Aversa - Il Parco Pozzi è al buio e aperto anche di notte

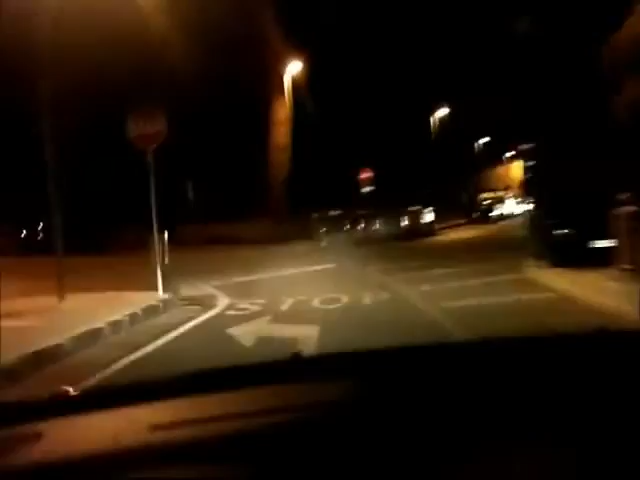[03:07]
A questo lato invece ci stiamo incamminando con la macchina verso il parcheggio a pagamento nell'ingresso posteriore del parco Pozzi e vi vogliamo far vedere un'altra cosa. Siamo in auto, aria pedonale,